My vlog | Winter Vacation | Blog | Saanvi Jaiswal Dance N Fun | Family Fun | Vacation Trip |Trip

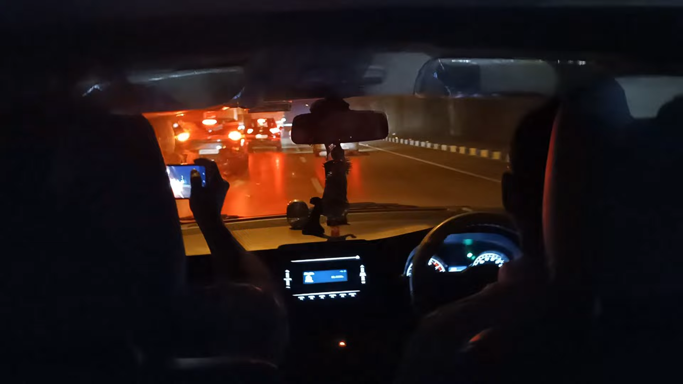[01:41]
है। कुछ भी नहीं दिख रहा, कुछ भी नहीं दिख रहा है। बाप रे, अभी बहुत बड़ा।
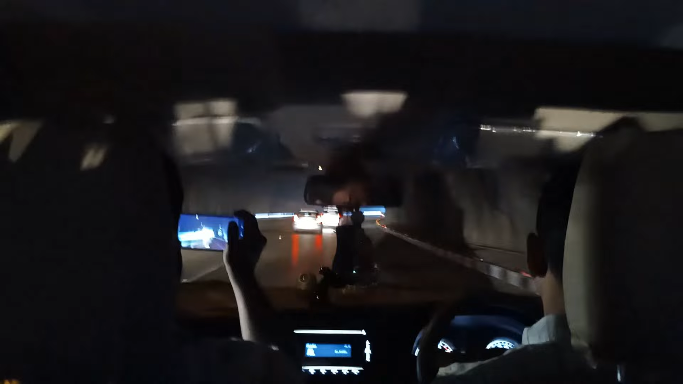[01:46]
हाँ, अब बाहर निकल जाएंगे, बाहर निकल गए हम लोग।
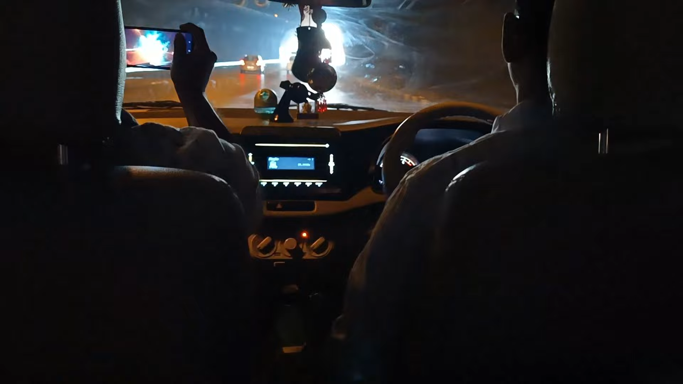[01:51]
मींस मंत्रा रिजॉर्ट वाला ज्यादा बड़ा था। ये वाला देखो, यही पार्क था ना मंत्रा रिजॉर्ट के टनल से निकले थे, तो सेम ही लग रहा है।